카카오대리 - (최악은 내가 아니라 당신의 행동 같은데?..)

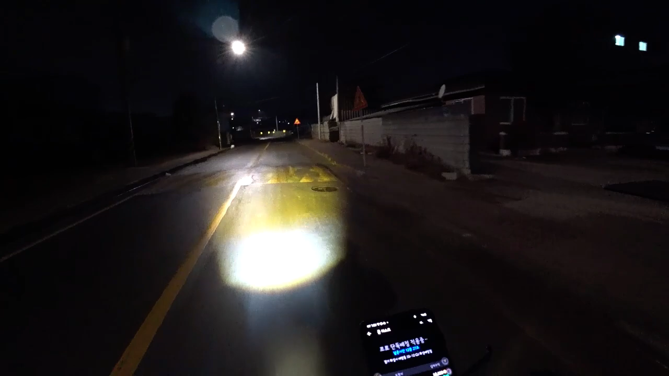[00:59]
여기가 기산동 쪽인데, 일단 주변에 풀이 안 보이기 때문에 평동하고
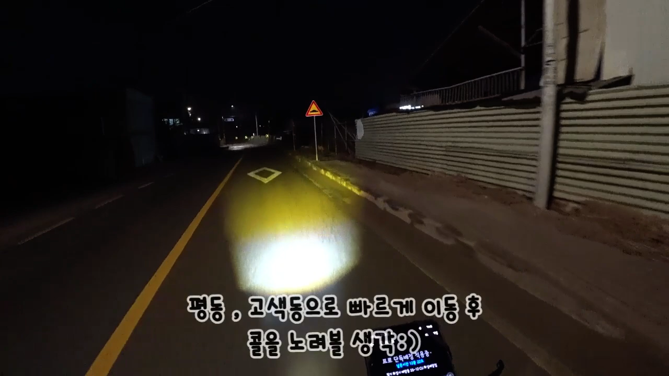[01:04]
고색동 쪽으로 일단 라이딩 할게요, 저. 아, 바람이 장난이 아니네요, 오늘. 시작부터. 7시 58분이고요. 여기 고색동 쪽으로 왔는데, 바람이 장난이 아니네요.
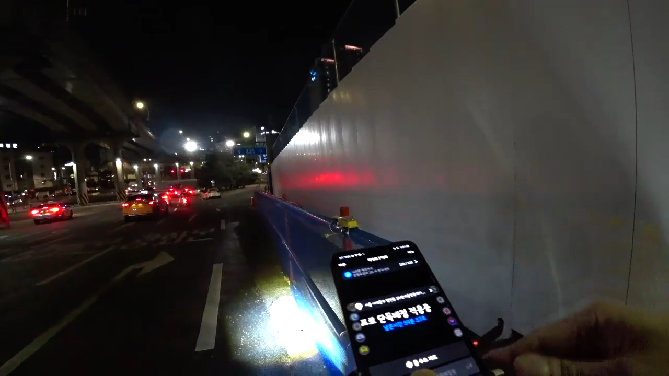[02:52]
서대문 쪽에서 내렸네요, 저. 카카오로 잡아야 되나? 좁은 거 안 가고요.
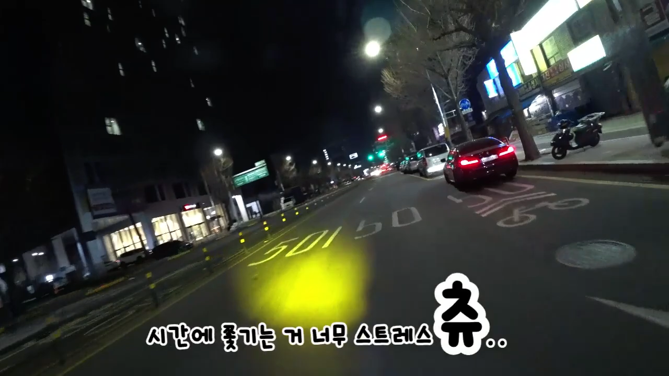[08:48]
어디로 가야 되죠, 제가? 여기 교회가 보이거든요.
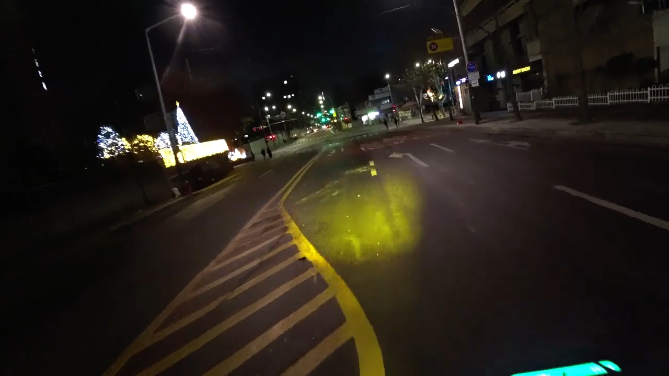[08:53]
신한은행 근처에 있어요, 고객님. 신협이 아니라 신한은행 아니에요?
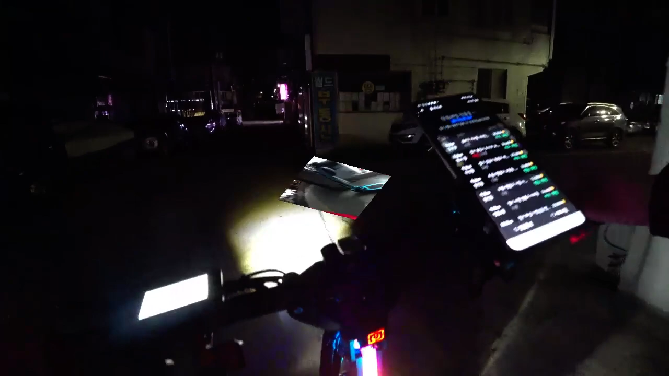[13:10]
지금 시각 12시 16분이고요 저 집 근처로 왔습니다.
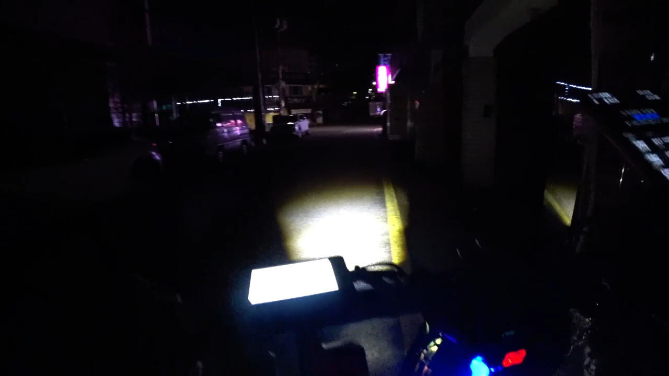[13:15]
오늘은 총 4콜 탔고요 금액은 152,000원 조금 안 될 것 같은데, 거기에 지하철비를 빼면은 150,000원 정도 벌었던 것 같고요. 운행 시간은 4시간 반 정도 했던 것 같습니다. 오늘 참 다양한 사람들을 만났는데요. 두 번째 고객 같은 경우에는 운행을 하는데 계속 전화가 오더라고요.